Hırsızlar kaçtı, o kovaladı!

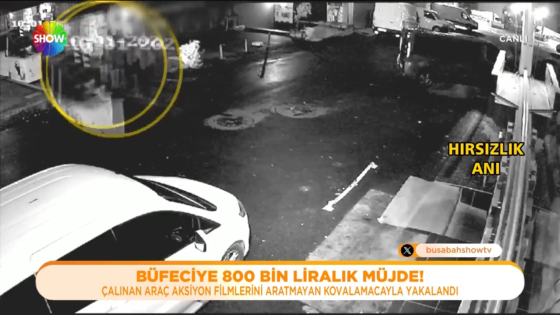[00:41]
Hırsızlar büfesini soymuş, raflardaki mallarla birlikte komşudan emanet aldığı aracı da çalmıştı.
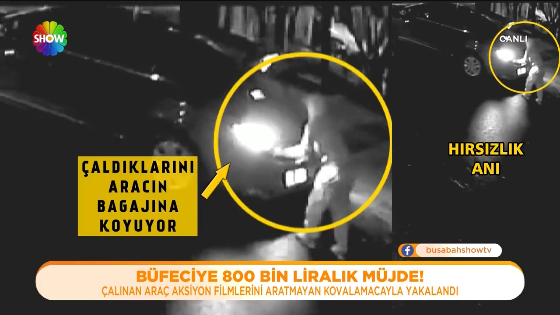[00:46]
Kaçıyor. Biri kendi arabalarını sürüyor, ikisi de komşunun arabasını alıp gidiyorlar.
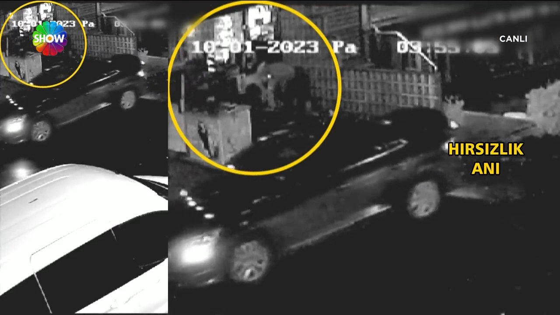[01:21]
Hırsızlar Güngören'deki büfeye girdi. Malları çuvallara doldururken tezgahtaki otomobil anahtarını gördüler.
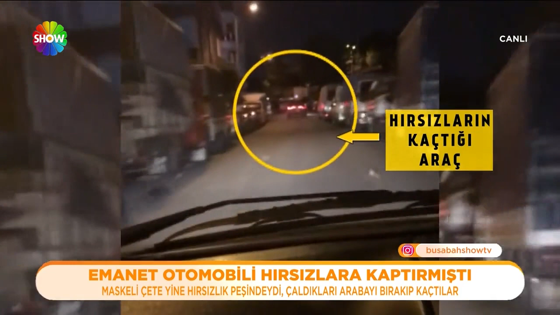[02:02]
Çalınan arabanın plakasının ortasının CFZ olduğunu hatırlıyorum. Kovalamaca dakikalarca sürdü. Plakası yok, çaldılar. Büyük bir ihtimal bu, kapıları da açık. İnşallah bulmuşuzdur adamın arabasını.